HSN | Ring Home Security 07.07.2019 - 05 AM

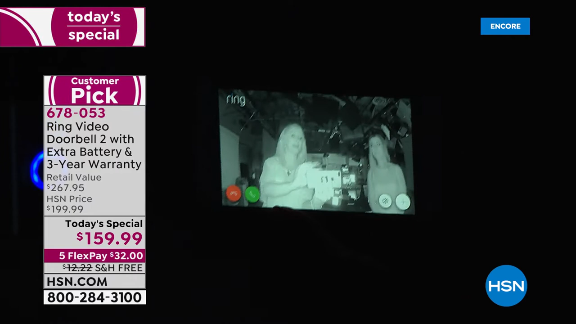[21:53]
Look, you can really identify people even in that black and white mode with that infrared. You can see if they're wearing a graphic t-shirt. You can identify their hairstyle. You can really see some features on them that you'll be able to now express to the police.
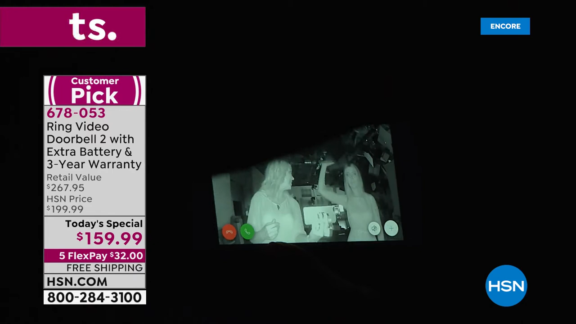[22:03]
That's so impressive. It's awesome, right? Look at the quality. And this is the best quality with the Ring Video Doorbell 2. Yes, the latest version. This is all the upgrades that you want.